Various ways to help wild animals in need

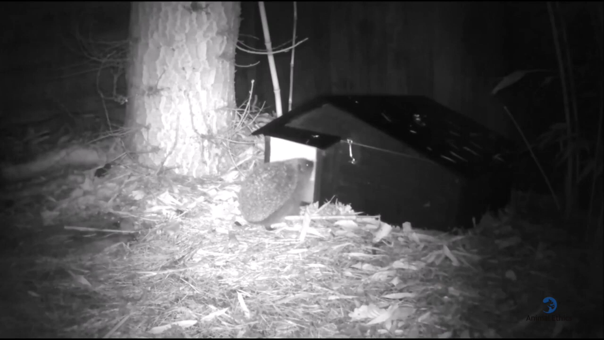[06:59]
These structures allow animals to avoid dangerous weather conditions or avoid predators.